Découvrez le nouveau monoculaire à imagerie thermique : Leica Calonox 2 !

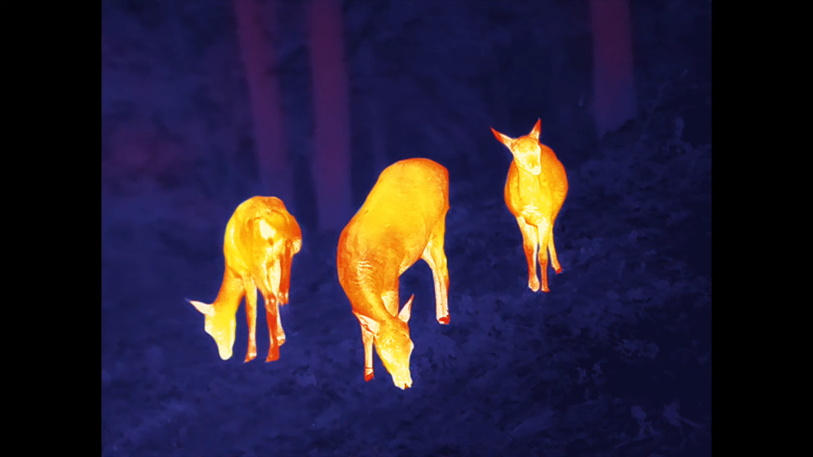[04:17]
Mathieu merci beaucoup on va essayer de l'utiliser ce soir et puis on va vous mettre des images donc que tu vas nous fournir pour que vous ayez un visuel sur ce produit.
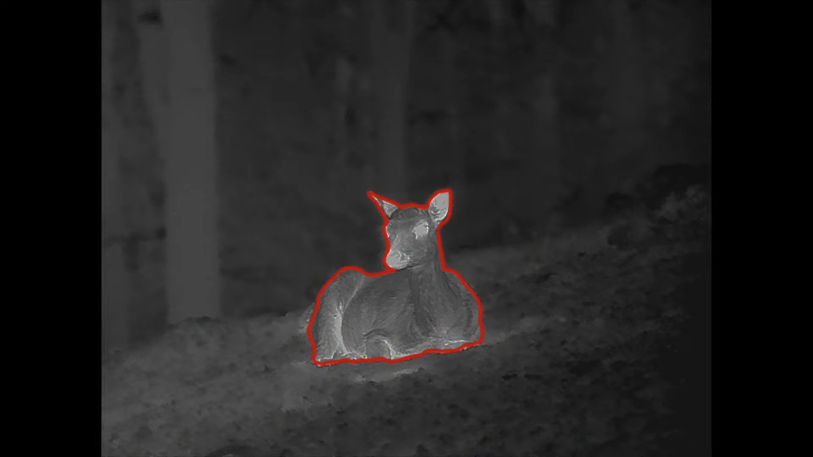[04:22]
Avec grand plaisir et on n'aura pas de mal à te fournir des images puisque dans les deux modèles side to view on peut faire de la vidéo, de la photo et du live stream.